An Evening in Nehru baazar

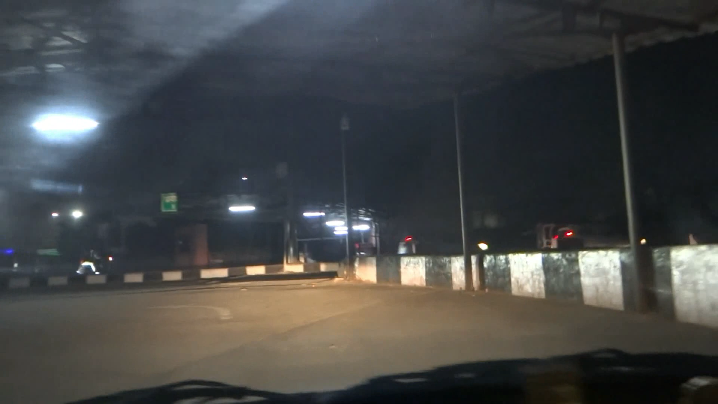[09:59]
इधर घुमा लो इसमें फिर वापस।
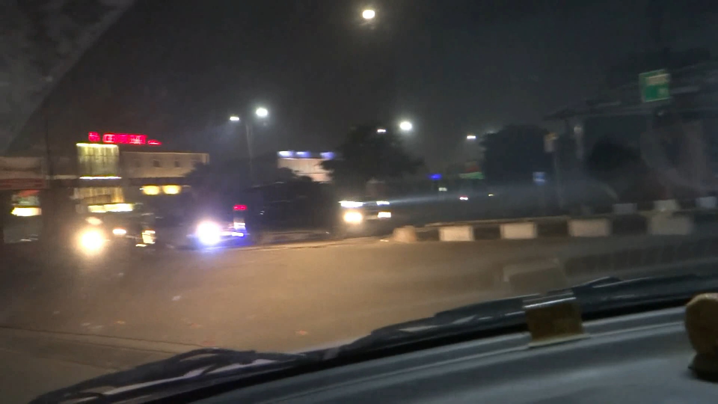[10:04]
हाँ इधर से निकाल लो, इधर से निकालोगे तो इधर से ऐसे निकालो, इधर की तरफ लेफ्ट।